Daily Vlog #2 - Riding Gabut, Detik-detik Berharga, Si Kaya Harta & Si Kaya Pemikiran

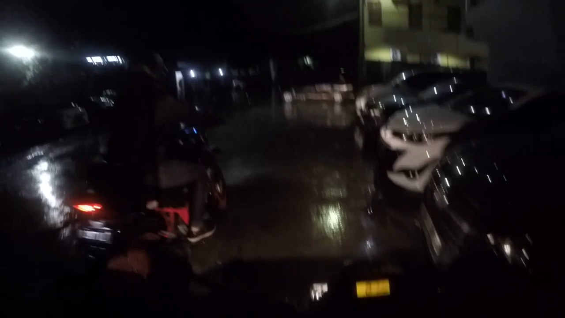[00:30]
Hello guys, selamat pagi. Ya, yes, sini pagi sih, ini jam 4 pagi ya. Riding pagi sama temen gue.
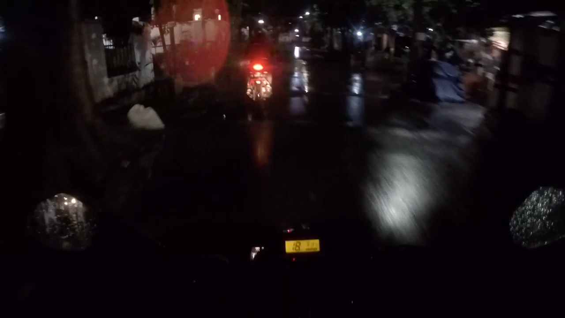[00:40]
Kenapa berhenti? Buka. Tadi buka.
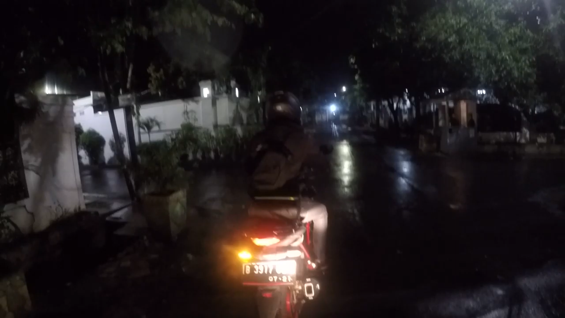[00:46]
Lu lihat aja deh.
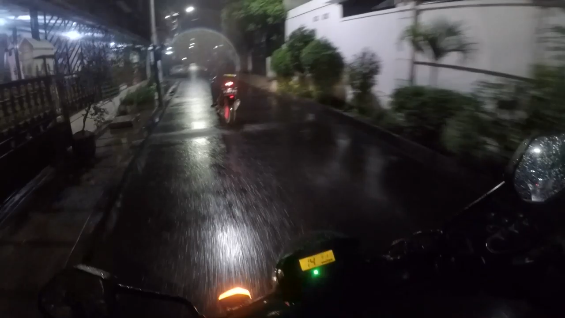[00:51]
Ya. Hari ini apa ya? Riding pagi gabut sama temen gue.